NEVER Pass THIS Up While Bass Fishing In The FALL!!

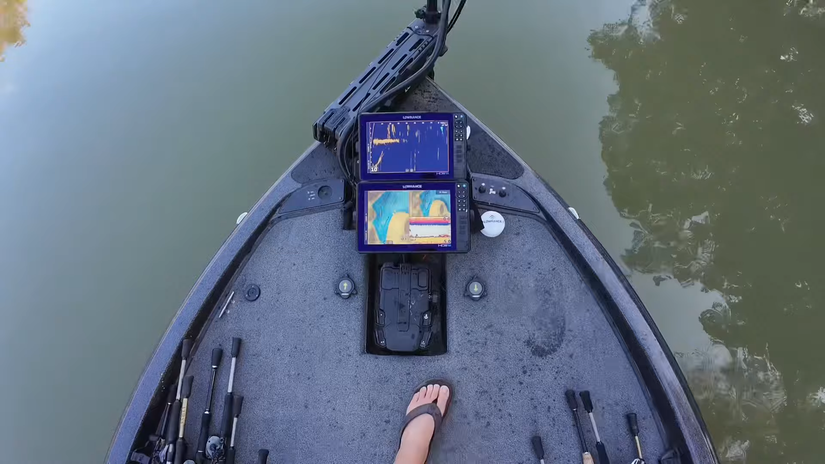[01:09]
you can see we're in like three and a half four foot of water on
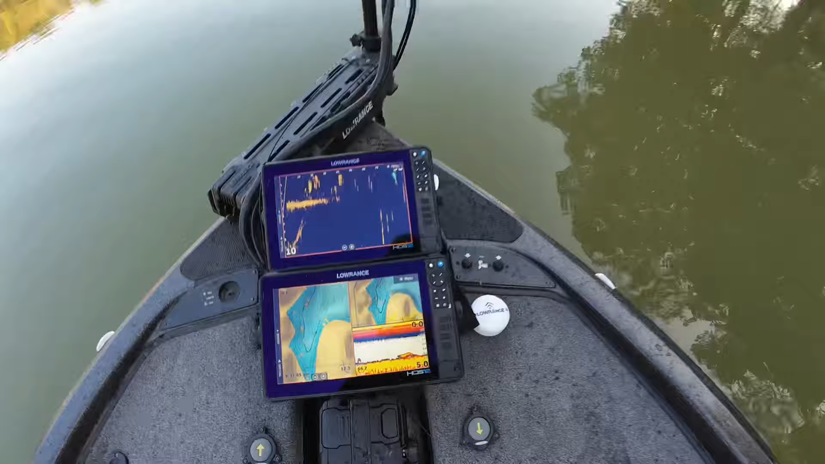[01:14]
the Lowrance HDS Pro and uh and so you know that's relatively